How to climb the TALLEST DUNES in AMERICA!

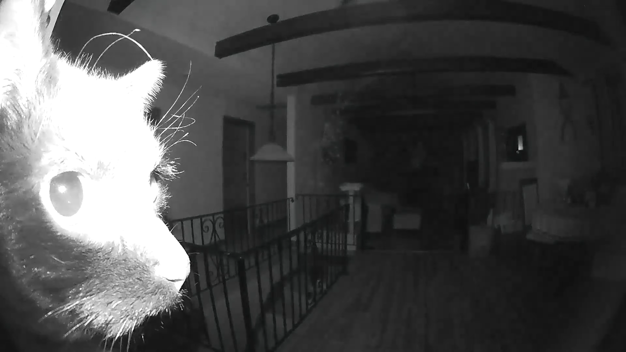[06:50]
He's a very smart cat. He actually managed to find where the camera is and he sat next to it for a few minutes.